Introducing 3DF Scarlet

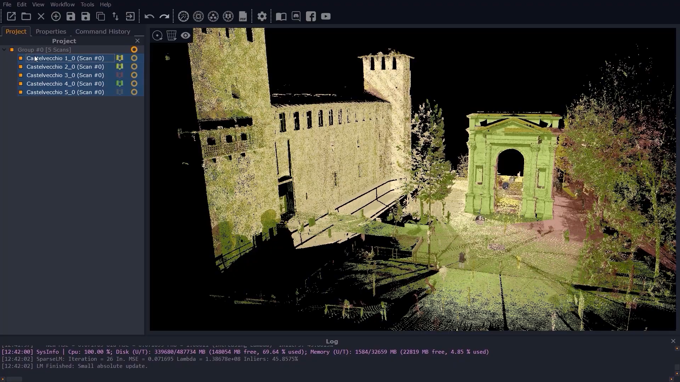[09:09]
Control Point Registration Control Point Registration The third method for manual alignment is through Control Points.
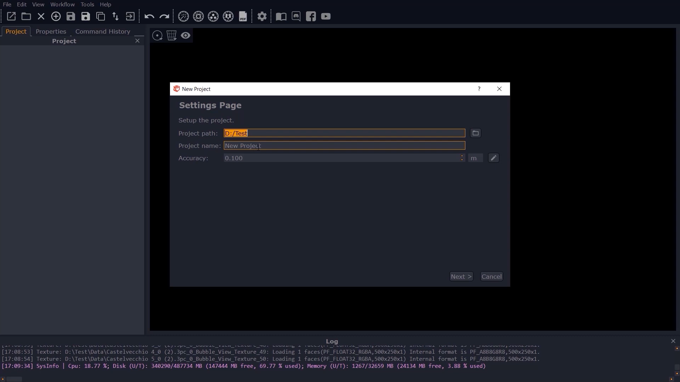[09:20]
This procedure allows you to perform a roto translation of your scans by manually marking overlapping features between scans.
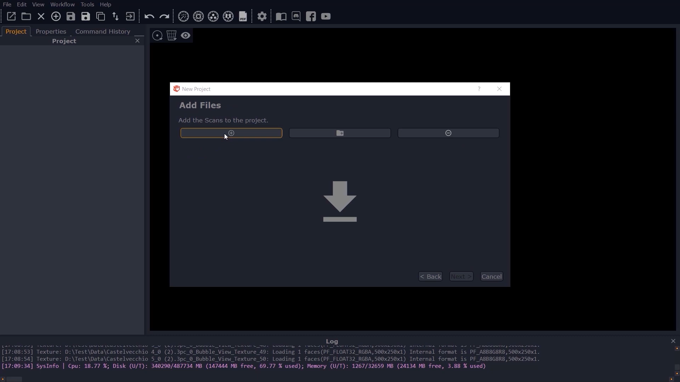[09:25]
This is a great registration method for both
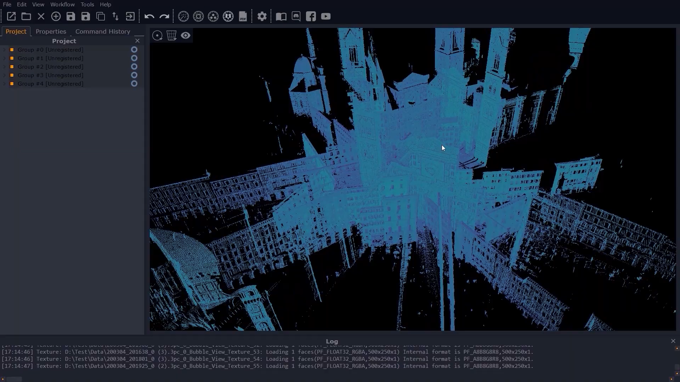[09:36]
architecture and urban subjects such as building facades which tend to have distinct and recognisable features.
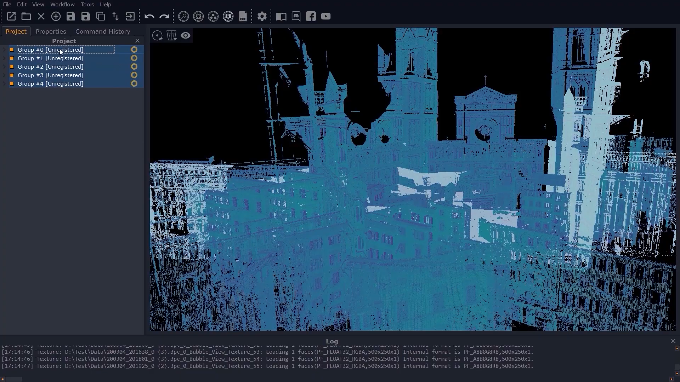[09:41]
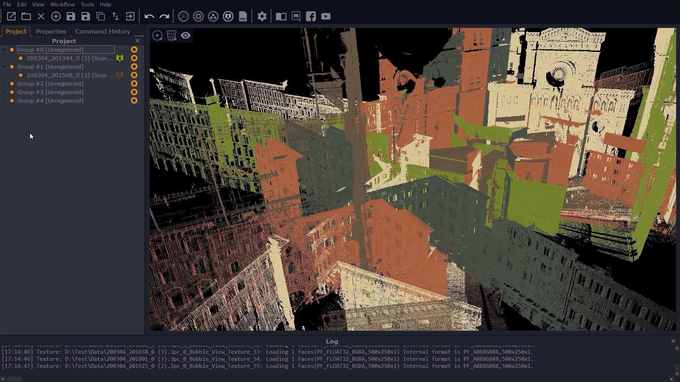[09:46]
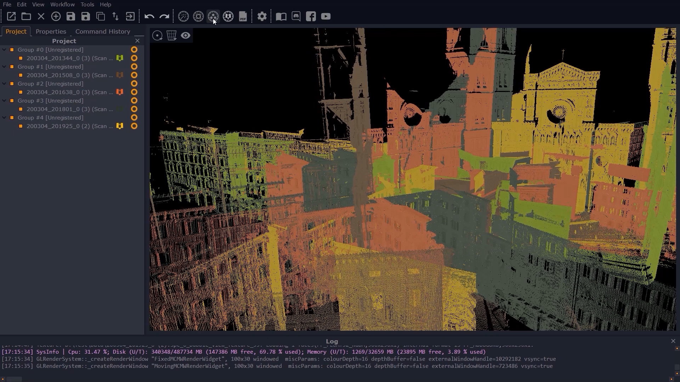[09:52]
Click on Register Using Constraints to start picking control points.
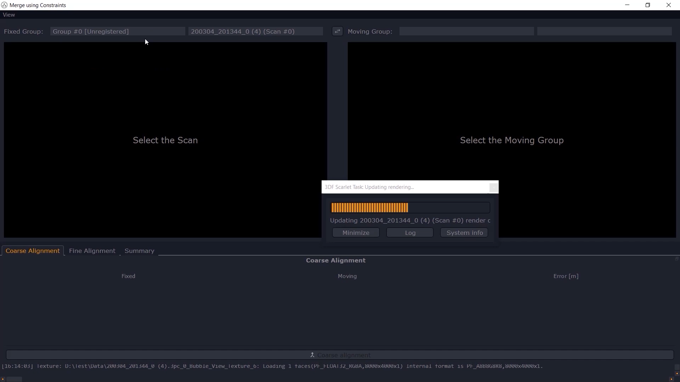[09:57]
Firstly, select the scan you'll be using as a reference and then select the moving scan.
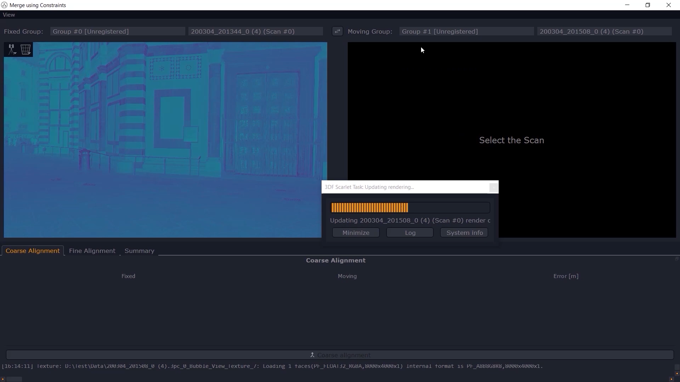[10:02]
By default, the tripod view is enabled and displays the laser scans bubble view from the inside.
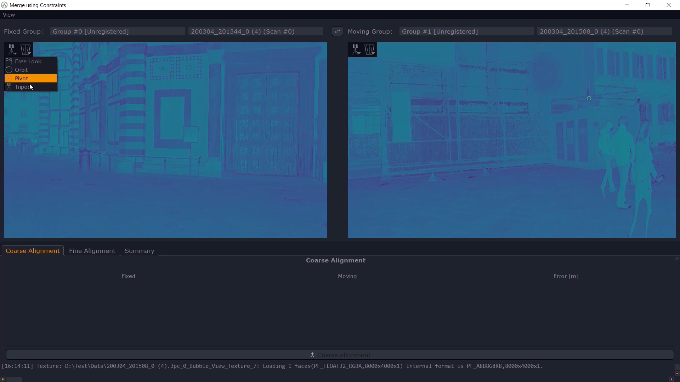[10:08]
Usually, this view is the best choice as it's easier for point picking,
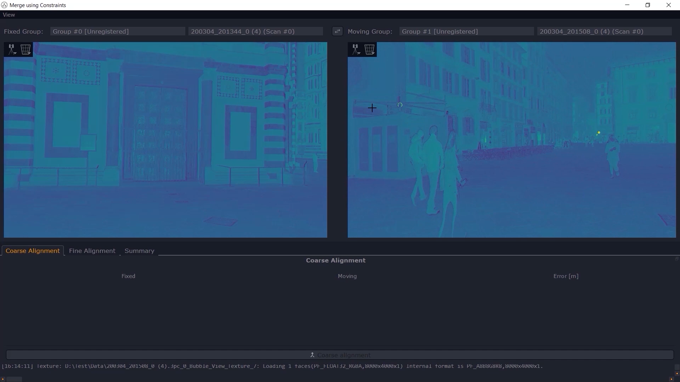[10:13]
but you are free to select the view mode you find the most comfortable to work with.
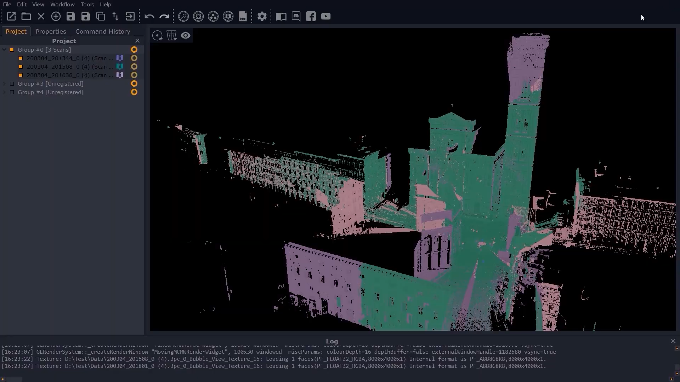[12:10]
In addition to the most common laser scan formats, 3DF Scarlett can read and import the native laser scan formats for Faro, Regal,